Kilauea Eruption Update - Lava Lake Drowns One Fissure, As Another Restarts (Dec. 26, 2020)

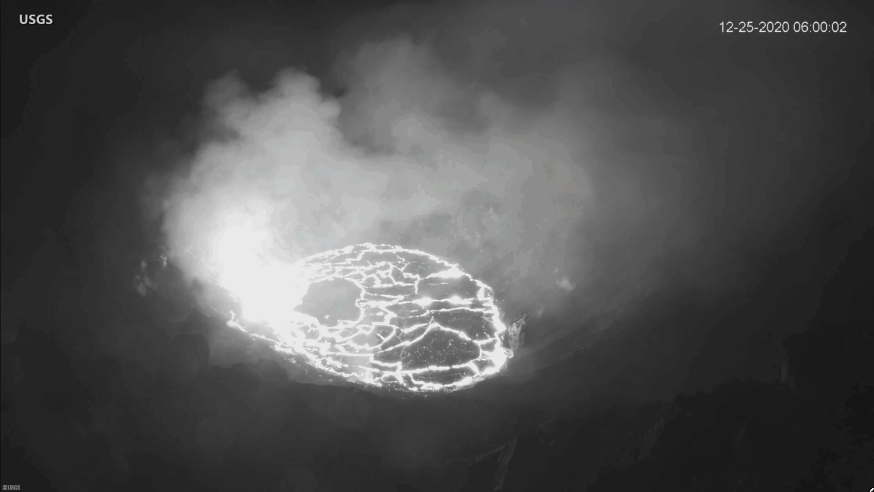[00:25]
being fed by two active vents on the crater wall. For most of that time, the northern vent has been the dominant fissure compared to the weaker western vent.
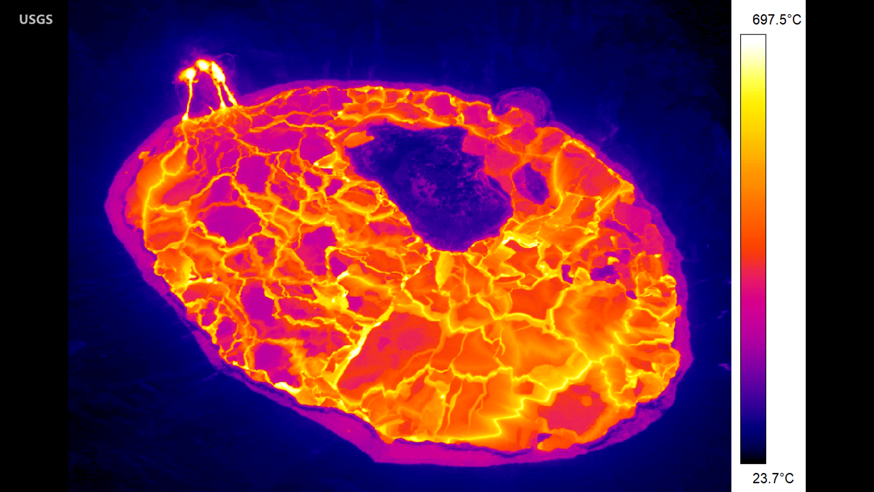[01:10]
On screen: scale top 697.5°C, scale bottom 23.7°C
The lower lava lake level has left behind a cooled ledge, which can be seen in this thermal image, like the ring in a bathtub. The floating island of cooler solidified lava, which had been slowly drifting around in the lake until it grounded near the north vent, is now starting to slowly drift to the southeast.